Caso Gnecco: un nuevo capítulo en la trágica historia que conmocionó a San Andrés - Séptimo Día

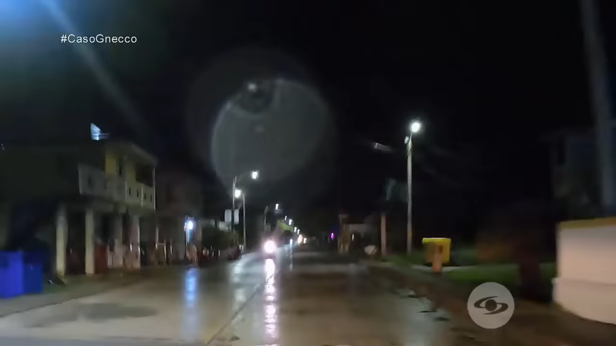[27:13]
Por eso decidió medir en la noche el tiempo que un vehículo toma desde la casa al hospital.